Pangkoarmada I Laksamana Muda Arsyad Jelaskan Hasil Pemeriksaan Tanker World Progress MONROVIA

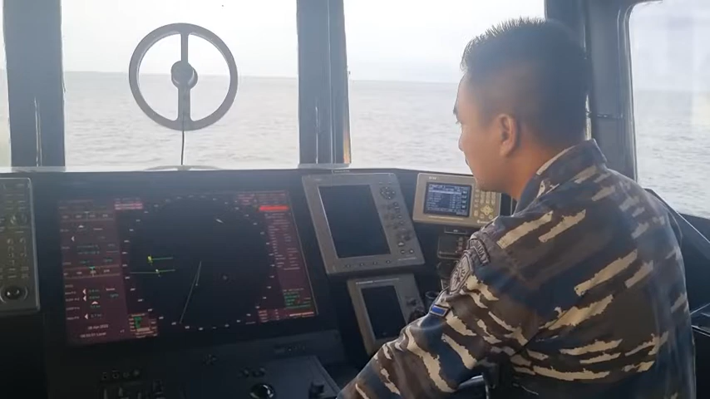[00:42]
kapal tanker World Progress baringan 270 jarak 2.1 nautical mil.